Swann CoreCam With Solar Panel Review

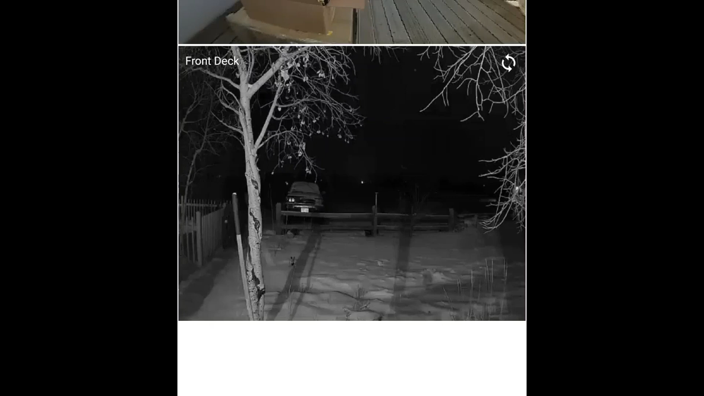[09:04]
into the app is right on the middle of the camera screen for the front deck the night shot one you're looking at right now it'll actually say device is on standby five
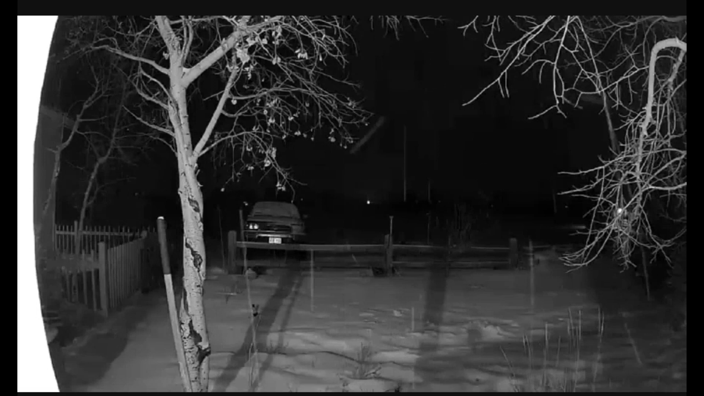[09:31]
super quick so to the left is my post on my front deck and the night vision light is reflecting off of that that's why the left you'll see a little bit right there you see a shovel in front of the camera the tree the car again that is with the porch light on and a like one string of christmas lights i just have left up but it's just one string but the porch light is what's giving it a lot of light i think the night vision is on as well with the porch light i'm going to be live right here with you we're going to go ahead and cut the
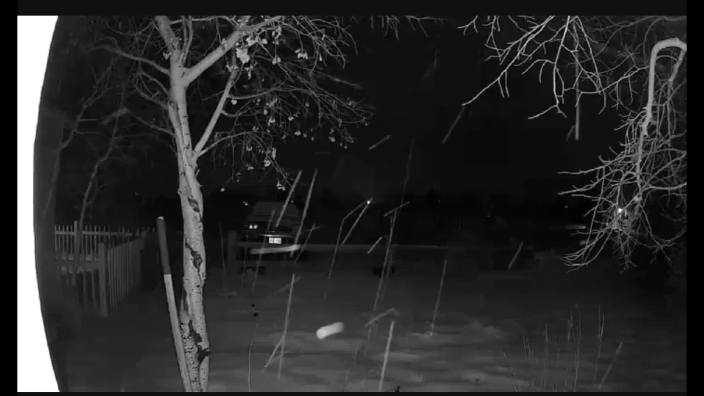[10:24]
do anything because that was just one string of christmas lights so as we can see here even with the snow trickling down it is currently 23 degrees outside so this camera is going to hold up in weather now i'm going to have to brush off that solar panel tomorrow morning but as you can see a nice clear shot making out my fence to the left my tree my shovel like we've already talked about my fence straight out in front the suv straight out in front and tree branches to the right overall doing a very nice job